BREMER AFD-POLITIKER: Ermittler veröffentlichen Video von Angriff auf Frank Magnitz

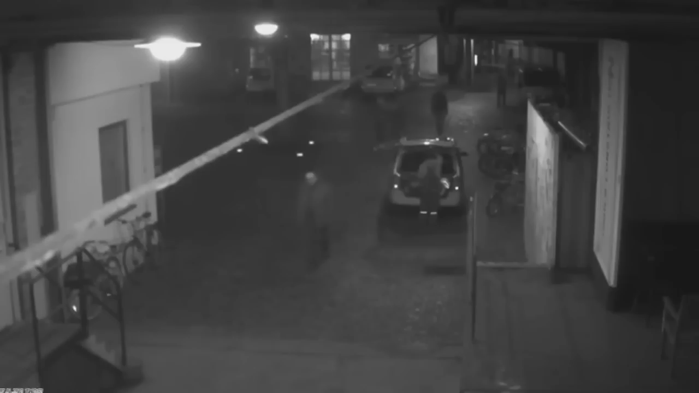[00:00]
Mit diesen Aufnahmen zweier Überwachungskameras fahndet die Polizei nun nach drei Männern, die AfD-Politiker Frank Magnitz in Bremen angegriffen haben. Der Sprecher des Landesverbandes Bremen war am Abend des 7. Januars in der Nähe eines Theaters attackiert und schwer verletzt worden.